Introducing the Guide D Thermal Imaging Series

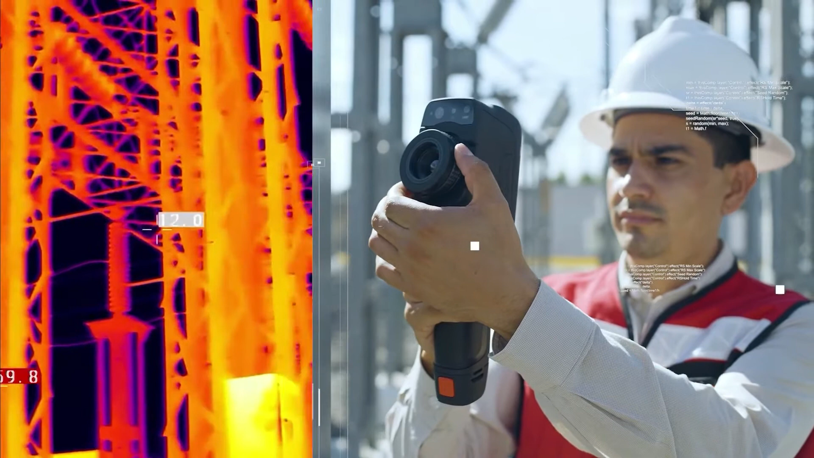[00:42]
clearly show the user where the problem is located intuitive
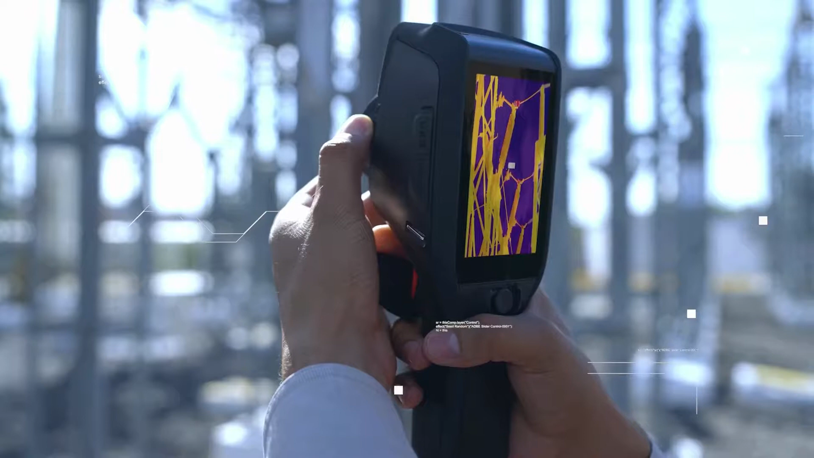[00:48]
user interface and easy operation without training 4-inch high brightness touch